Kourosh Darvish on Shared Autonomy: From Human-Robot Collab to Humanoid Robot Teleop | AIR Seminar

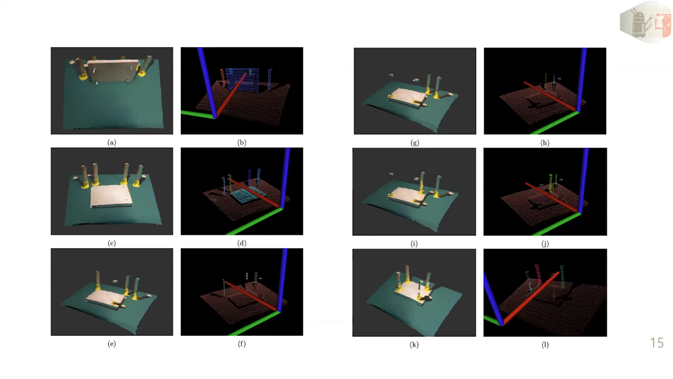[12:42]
clusterized basically point cloud in a table assembly scenario with four legs. So here till now we could perceive the human actions, we could perceive the workspace.